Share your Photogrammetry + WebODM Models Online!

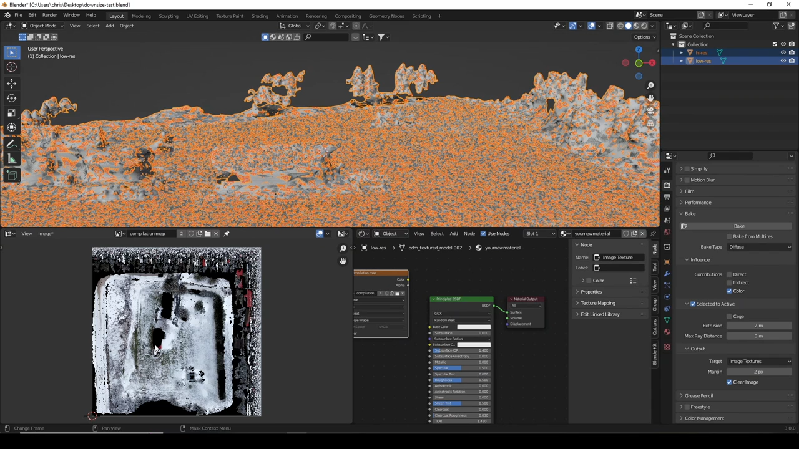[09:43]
We are all finished. As you can see, we are in the file we created, compilation map, and we have this projection from all the different materials with their very haphazardly created Texture Atlas, you might call it.
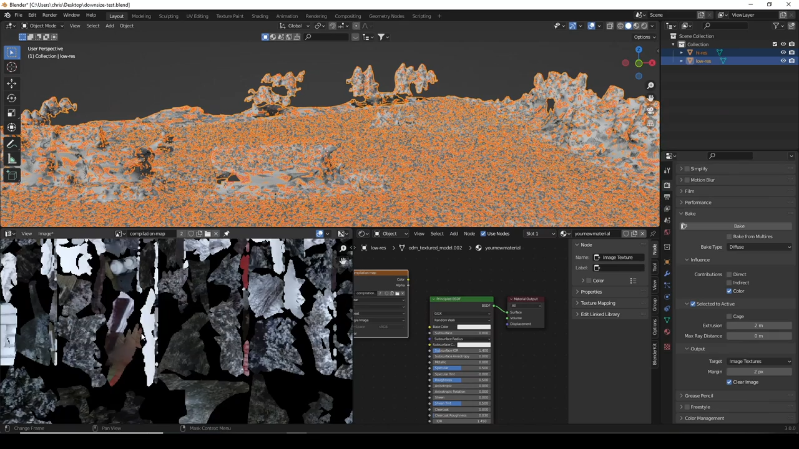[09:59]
This one's not much better, as you can tell by what's happening over here, but it is still, you know, one giant piece over here, which we didn't have before.
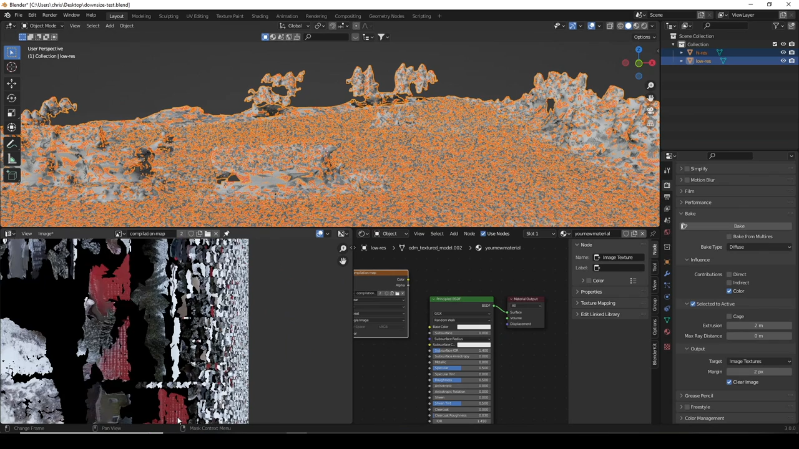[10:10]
And you know, we got fragments of red house happening, sides of the house happening. But again, parts of this will be fixed when you have a better quality mesh. This was really created for a top-down perspective on this one.
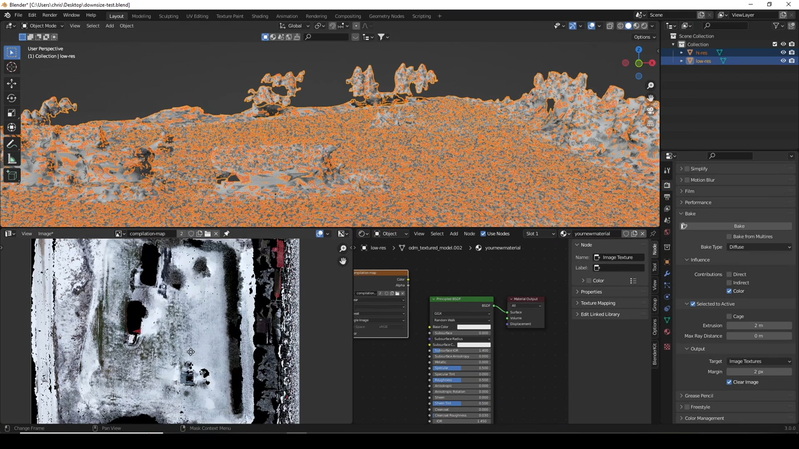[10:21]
So we have that now. Let's just dial that in right there. And let's turn off this, hide the high res, and let's go Z, check out material preview. Here we go. So we can see we now have a pretty good version.
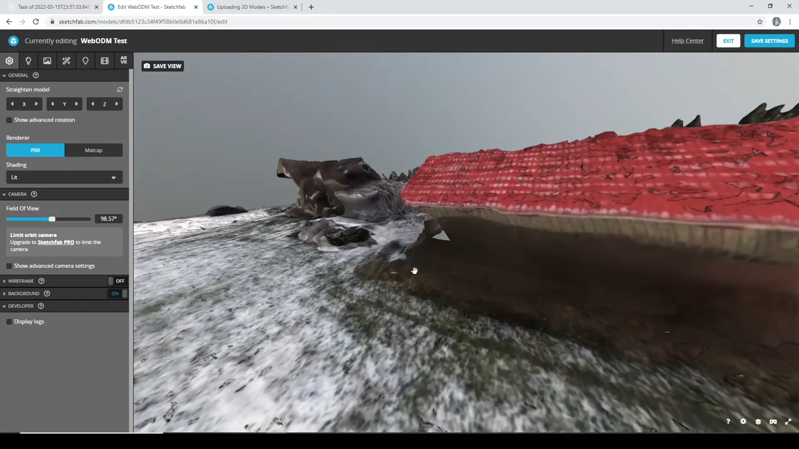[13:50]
Now, the one thing I don't like about this is you see these black lines. I think that's part of the margin setting. So I was probably cutting it way too close to the edge, because that's about how big a pixel is.